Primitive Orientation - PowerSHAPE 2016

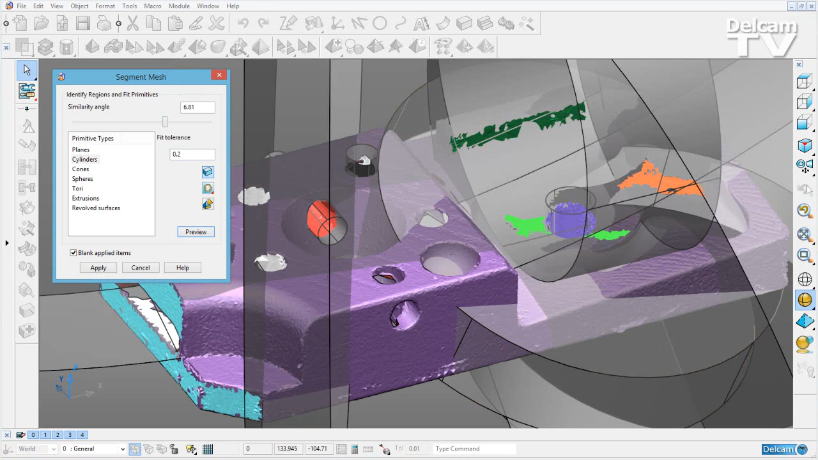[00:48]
If you do not extract all your cylinders, you can always go into the manual mode.
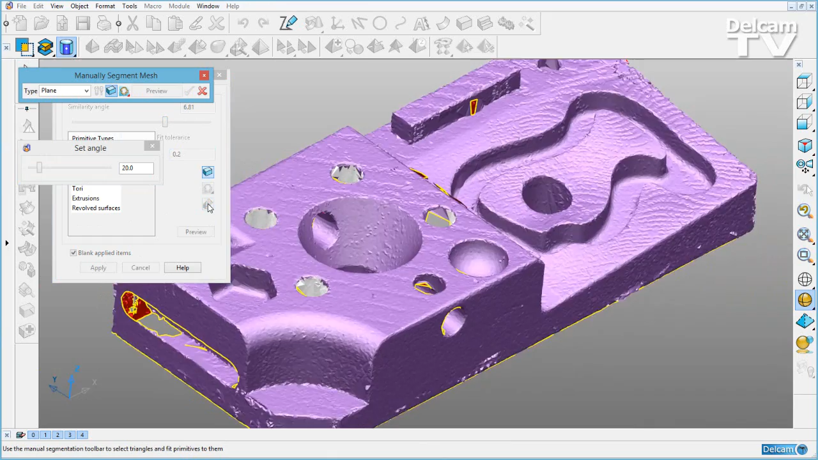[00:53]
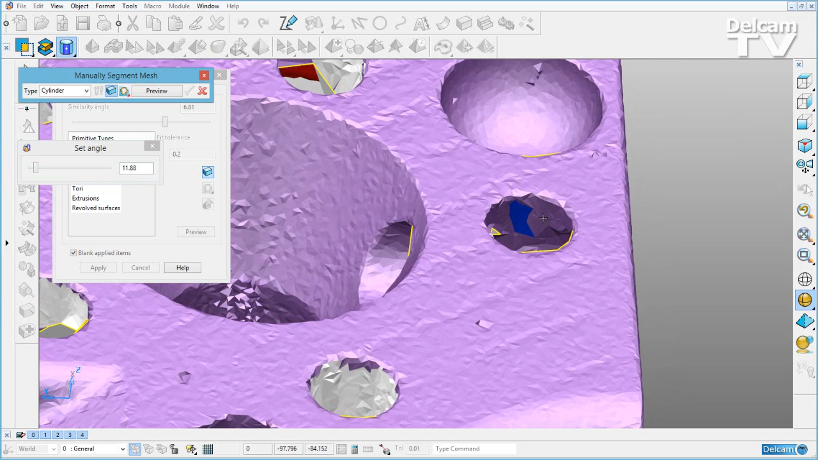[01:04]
Here I have extracted five solid cylinder primitives.